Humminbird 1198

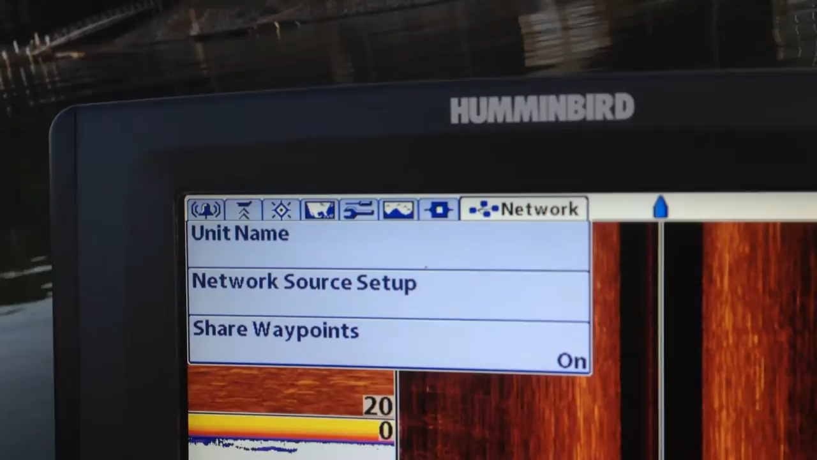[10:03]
Unit name, which on this one is factory.
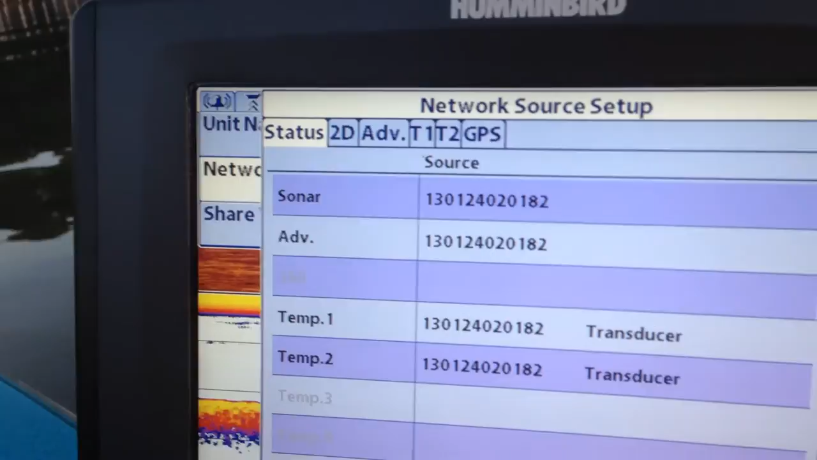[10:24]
Okay. Exit. And that's it. Share waypoints off and on.
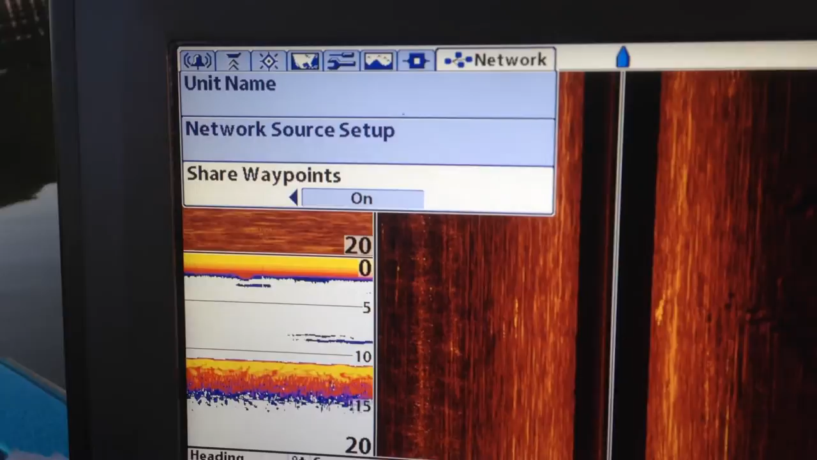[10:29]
I don't know if you're networking units, but it's on by default, I think. All right.
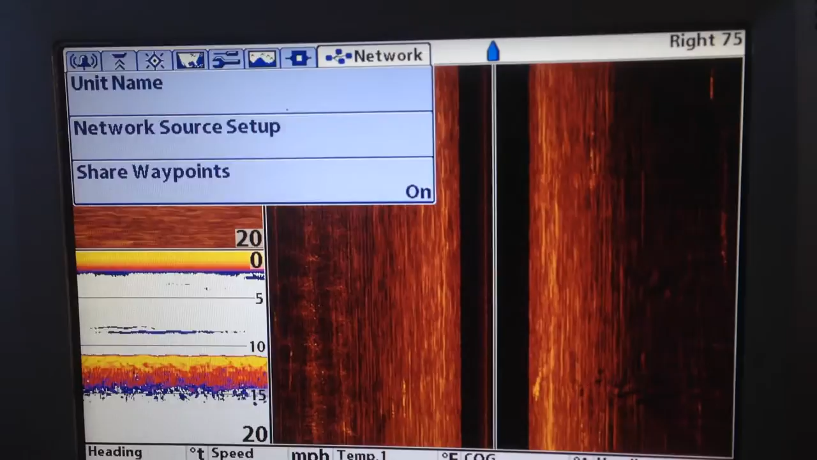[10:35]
Let me just show you some of the screens real quick. Okay. All right.
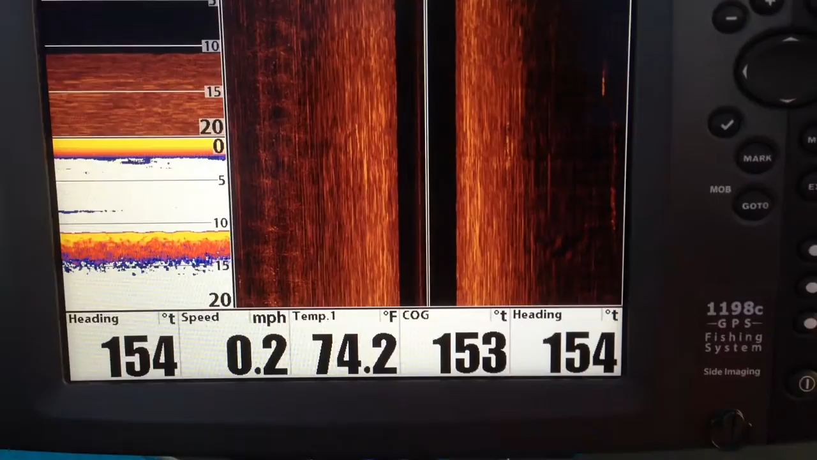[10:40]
On screen: water 74.2°F, speed 0.2 mph
If you hit the view key or the exit key, it cycles through the screens.
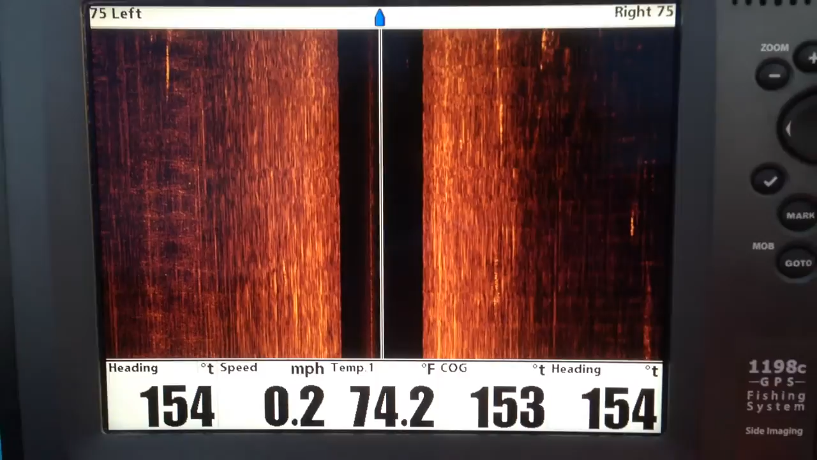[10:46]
On screen: water 74.2°F, speed 0.2 mph
Okay. There's 2D.
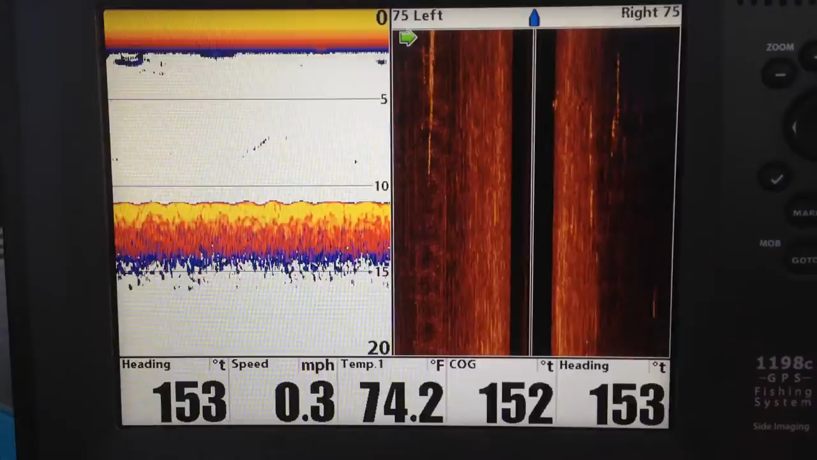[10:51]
On screen: water 74.2°F, speed 0.3 mph
2D and SI in it. I don't have any waypoints. Of course.
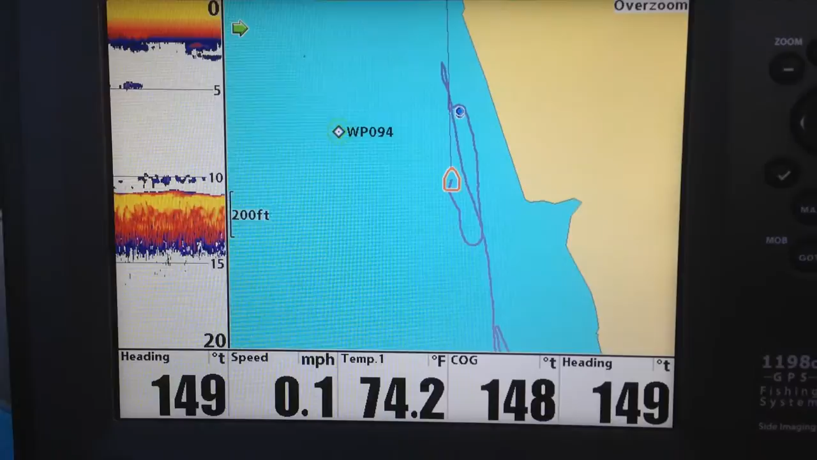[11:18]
On screen: water 74.2°F, speed 0.1 mph
And there's map and waypoint which I use quite often. Down imaging, side imaging.
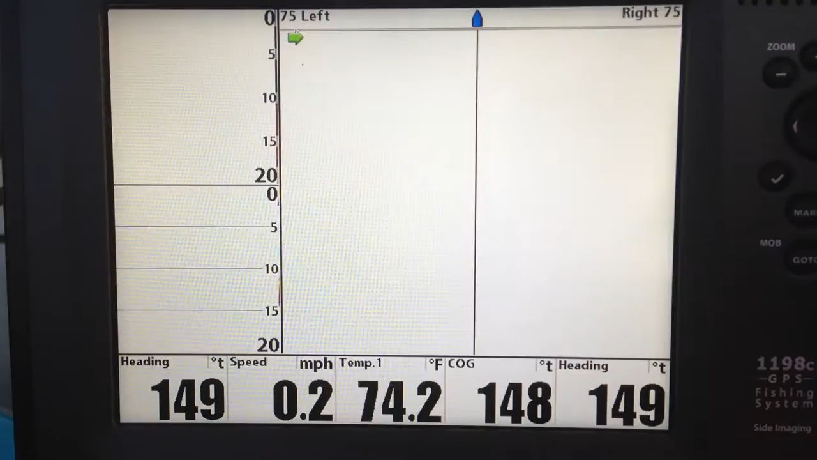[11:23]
On screen: water 74.2°F, speed 0.2 mph
Probably should be fishing it looks like. Okay. Let's go to the map screen.
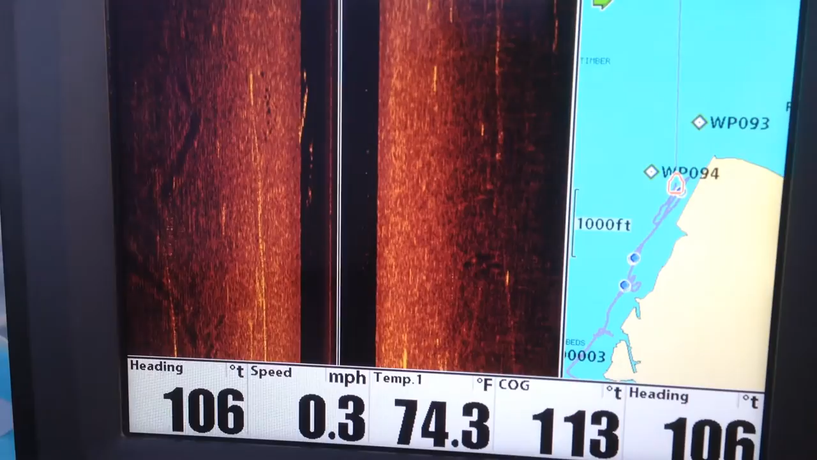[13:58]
On screen: water 74.3°F, speed 0.3 mph
And there they are on the side imaging right there even though we're sitting still.
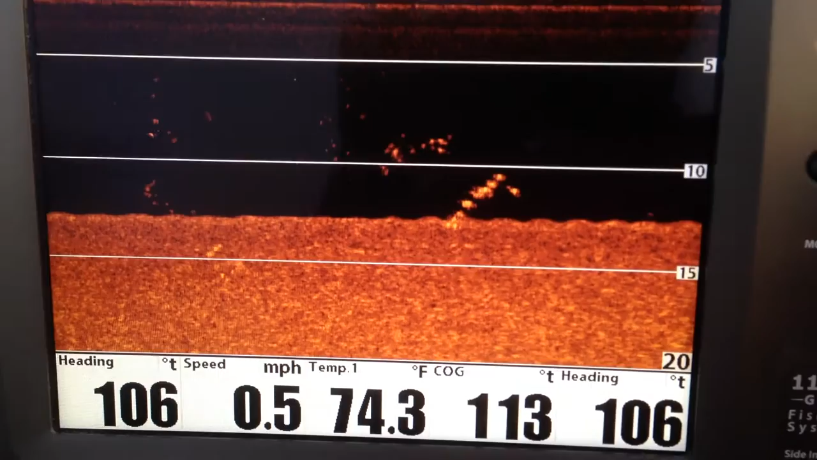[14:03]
On screen: water 74.3°F, speed 0.5 mph
There they are in the down image. There they go again.
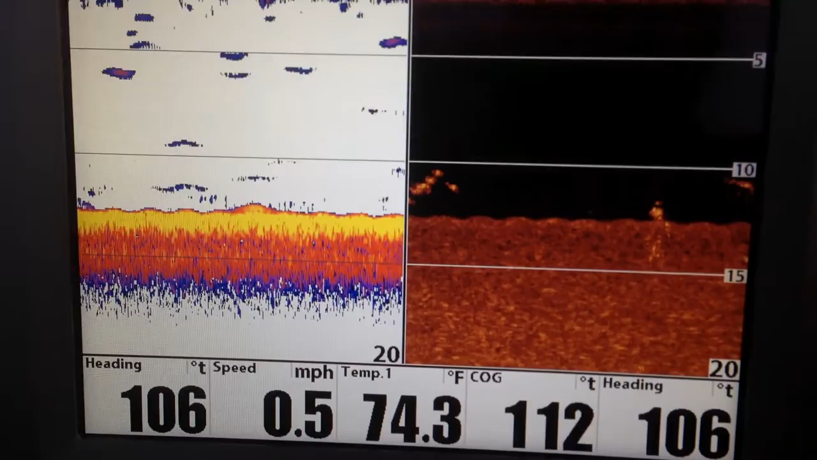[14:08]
On screen: water 74.3°F, speed 0.5 mph
Alright. So anyway I hope that helped you. Whoa!
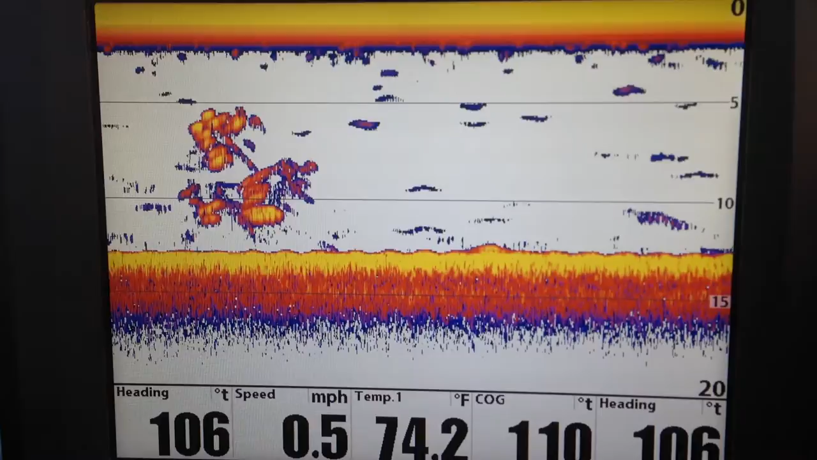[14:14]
On screen: water 74.2°F, speed 0.5 mph
There they are. Hope that helped you a little bit and if you know I don't know I guess you know about the shortcut keys.
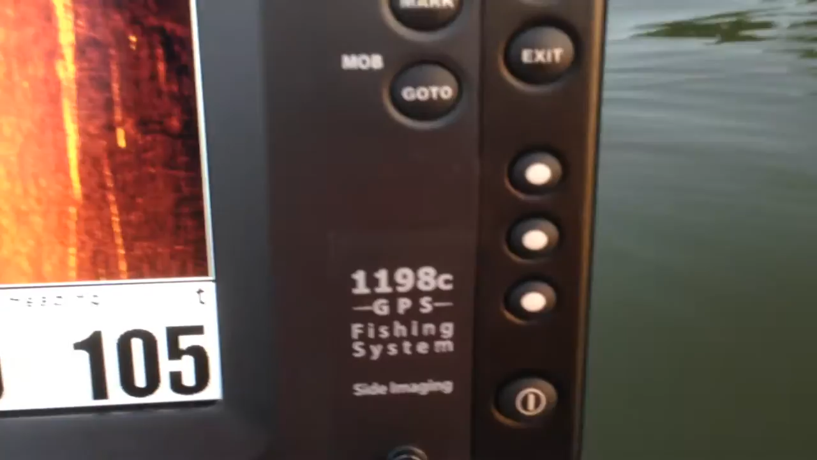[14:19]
There's three of them. When I push one of them it takes me to something I have preset.
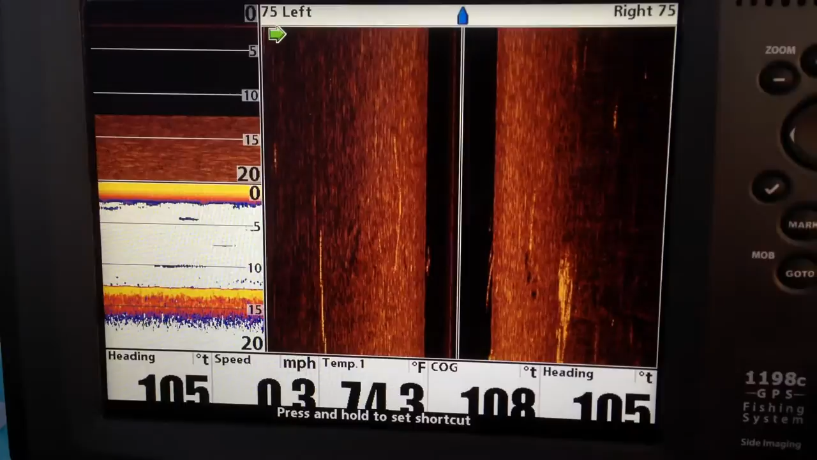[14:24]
On screen: water 74.3°F, speed 0.3 mph
And this one is full SI.
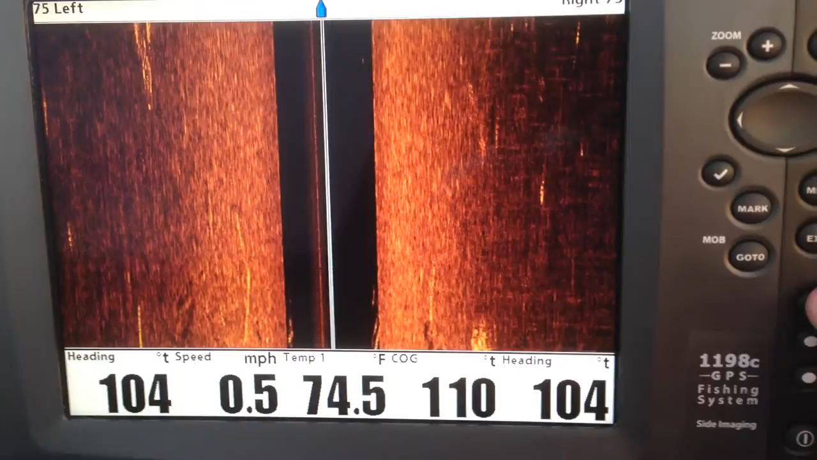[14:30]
On screen: water 74.5°F, speed 0.5 mph
And you can take all these boxes away on the bottom if you want a full screen.
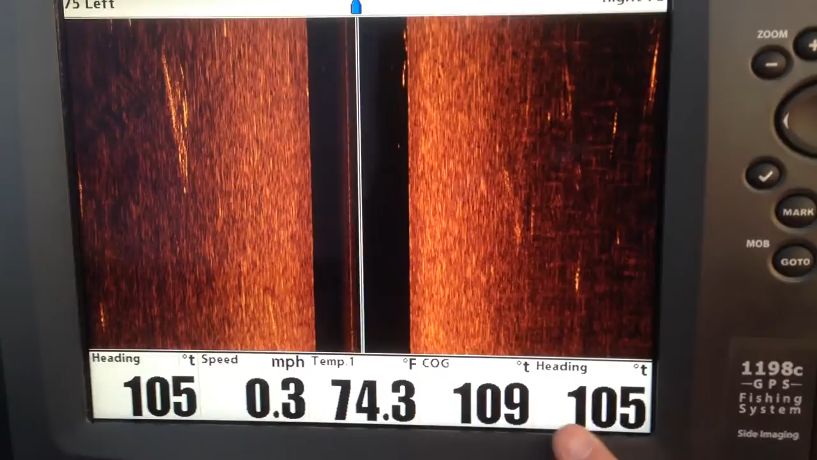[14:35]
On screen: water 74.3°F, speed 0.3 mph
But one thing about the 1198 that's really nice there at the bottom so they really don't bother you that much.
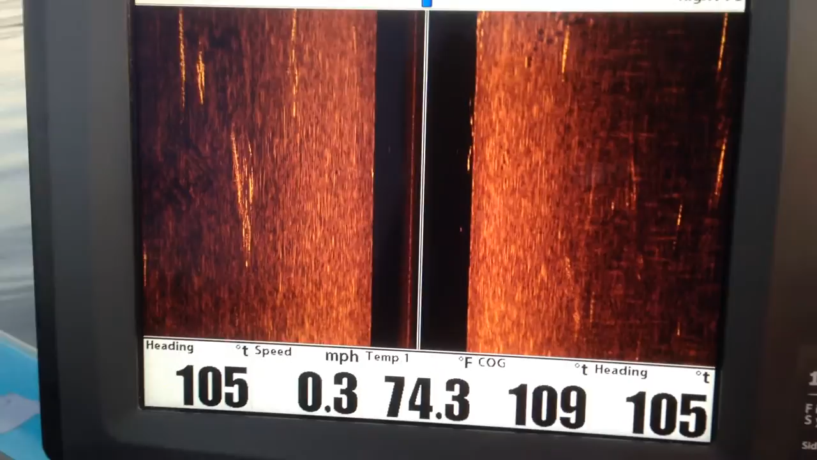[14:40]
On screen: water 74.3°F, speed 0.3 mph
Let's see if I can kick this thing in gear here.